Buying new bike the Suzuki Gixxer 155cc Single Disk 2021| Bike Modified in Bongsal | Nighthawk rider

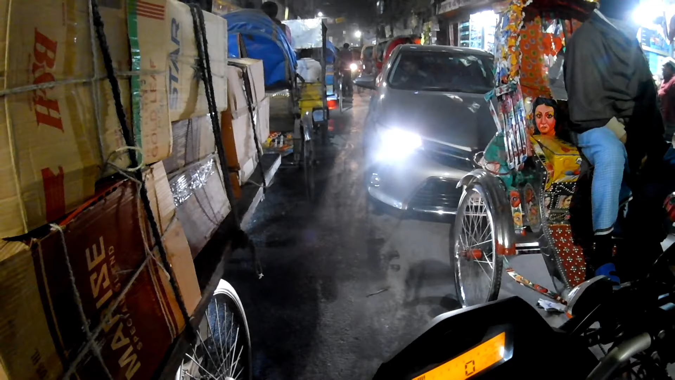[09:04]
এখানে যে পরিমাণ জ্যাম, এখন মনে করেন যে মাথা কথা গরম হয়ে আছে, একবারে রাস্তায় যা কথা হচ্ছে।